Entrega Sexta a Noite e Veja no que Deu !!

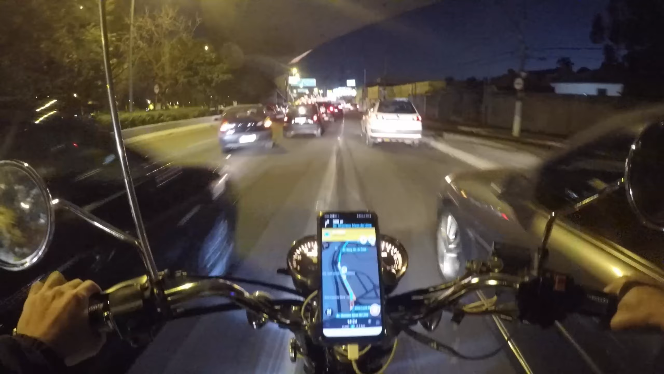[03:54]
Quer sair tudo hoje, tá ligado? Quer sair tudo hoje. Vou começar a buzinar, mano. Eu queria ir pra faixa do meio lá. Queria ir pra faixa do meio. Ah, tá tendo comando ali. Onde deu acidente ali. Tem um buraco na via, mano. Eu só queria sair daqui, mano.
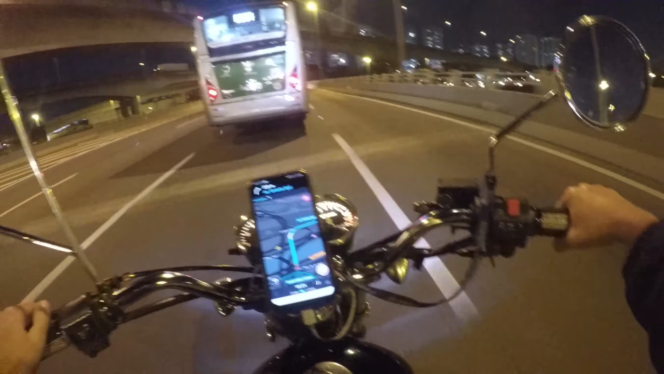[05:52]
Mas noite agradável em São Paulo, nem nada. Essa estrada aqui dá acesso para Alto da Lapa e Vila Leopoldina. Ali embaixo é o Marginal Tietê. E só vamos, né? Primeiro entrar aqui, né? No mercadinho da Marginal.
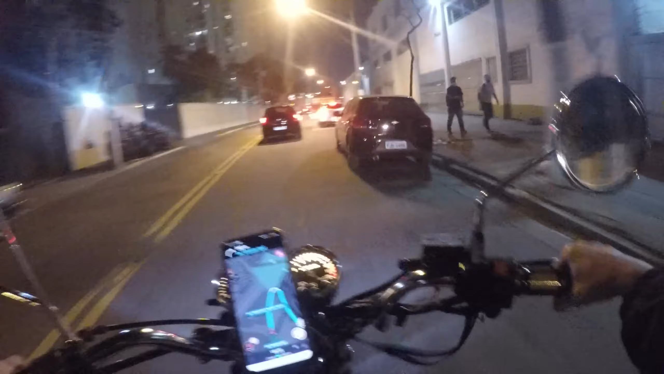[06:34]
Uau! Os caras vêm com farol alto atrás de cima. Tem uma raiva essas porras cegas.
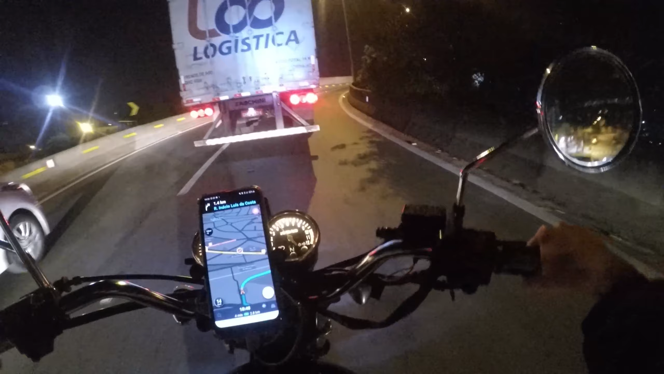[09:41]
O caminhão vai fogo. O cara quer tomar duas coisas de faixa, mano. Aí é foda, né? Tomar duas coisas de faixa é osso.
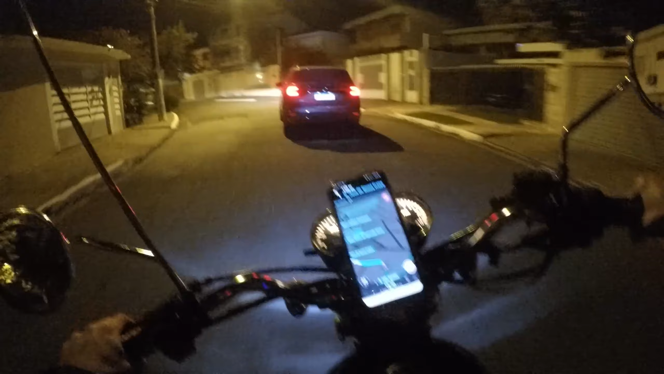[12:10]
Filma mesmo, porque tá ligado, né? Parrinho os motoristas, hein, rapaziada. Só chama no Davi, uma. Ó, o cara vai no mesmo coisa aqui, ó. Deixa eu passar ele logo, vai. Isso que dá, rapaziada.
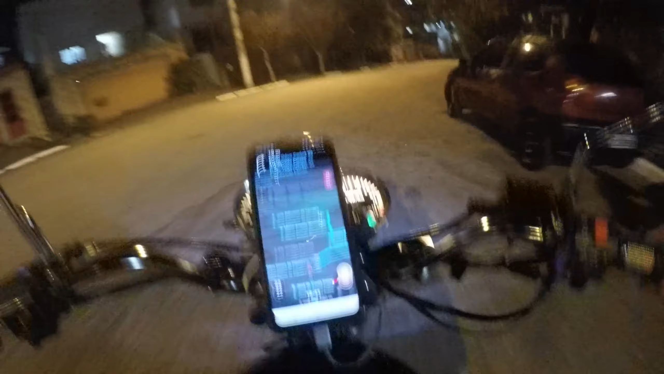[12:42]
Playboy é assim, mano. É assim, que andar devagarzinho. Cara, esses lados aqui eu não conhecia.